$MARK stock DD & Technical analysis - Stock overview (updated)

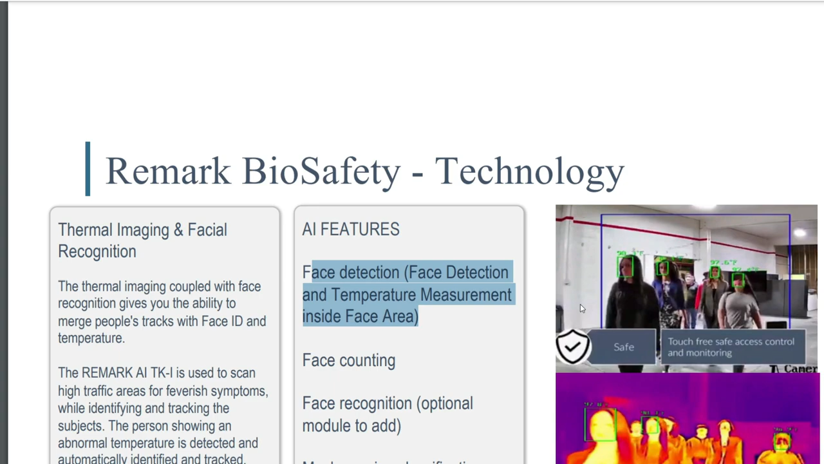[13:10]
AI features, face counting, face recognition, thermal detection, mask wearing, classification, optional module to be added.